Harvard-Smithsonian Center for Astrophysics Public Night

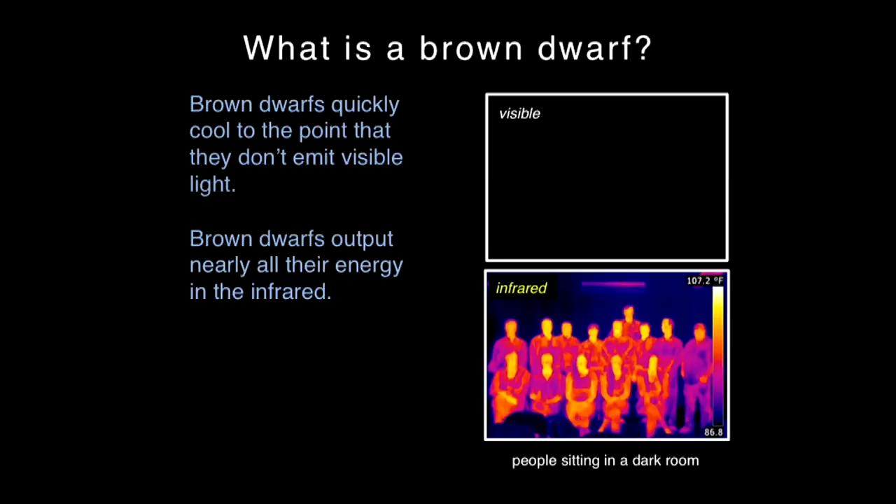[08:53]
On screen: scale top 107.2°F
But if we had infrared eyes, we would all be glowing because we all, we're all, we all have some heat. And so, you know, our faces would be warmer than our clothes and things like that.